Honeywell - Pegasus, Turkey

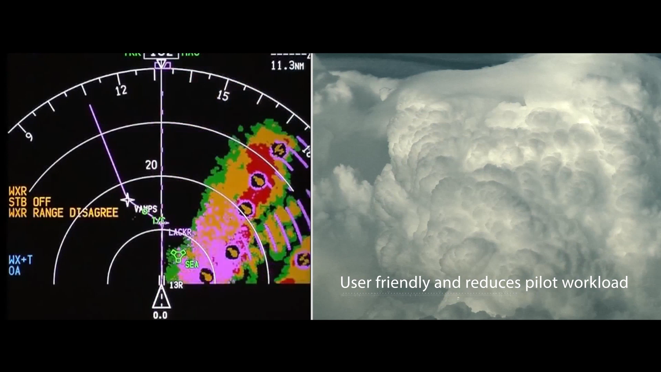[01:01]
It has an auto tilt and at the same time it has a manual tilt.
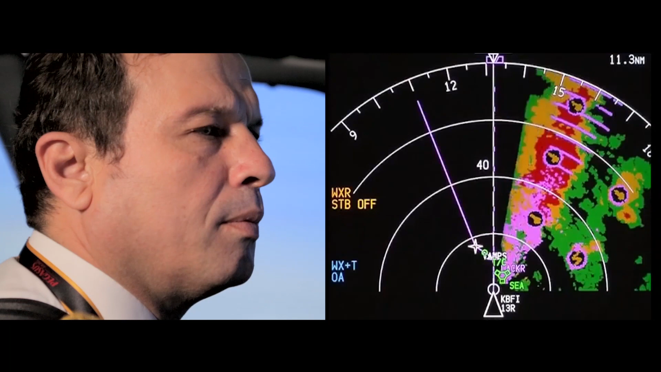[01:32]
If you are flying at 15,000 feet you can see 3,000 feet weather which works very nice for planning purposes.